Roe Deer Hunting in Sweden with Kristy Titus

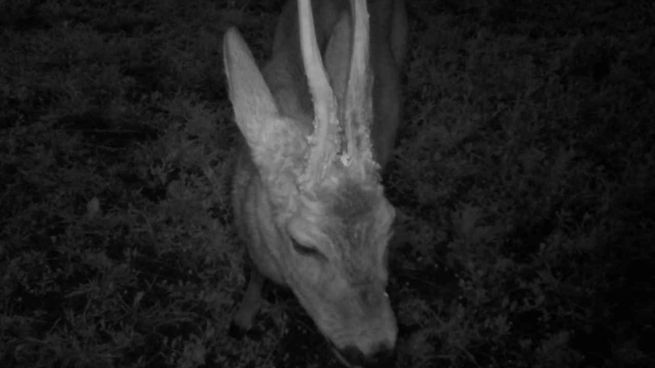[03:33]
The first is a massive buck in his prime and the peak of his potential.